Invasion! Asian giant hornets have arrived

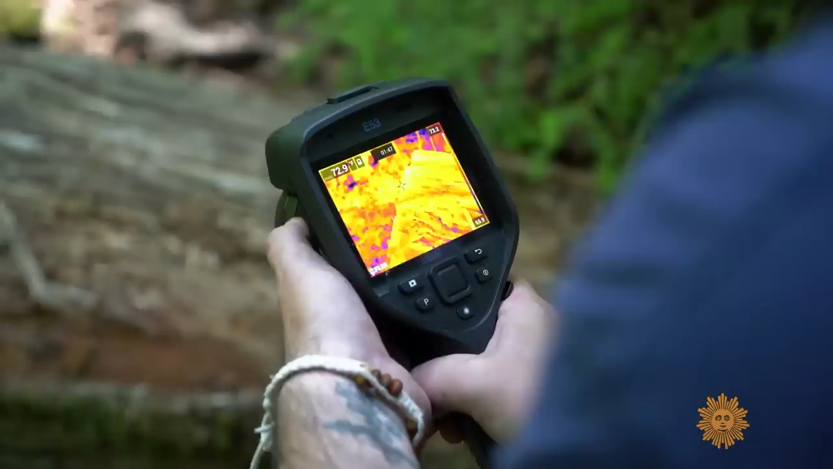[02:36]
before they start reproducing in large numbers. We're experimenting right now with infrared cameras essentially to see if we can locate those nests in the ground.
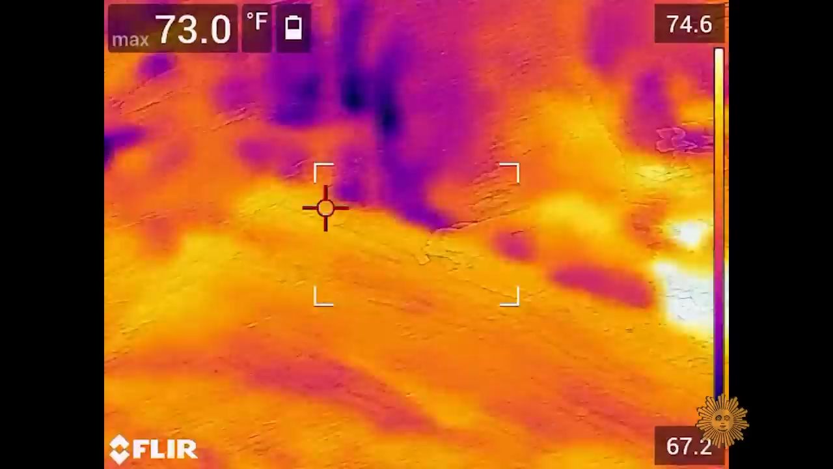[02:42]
On screen: max 73.0°F
The nest will stay at about 87 to 90 degrees Fahrenheit. So in the cool Pacific Northwest mornings, they should stand out to some degree.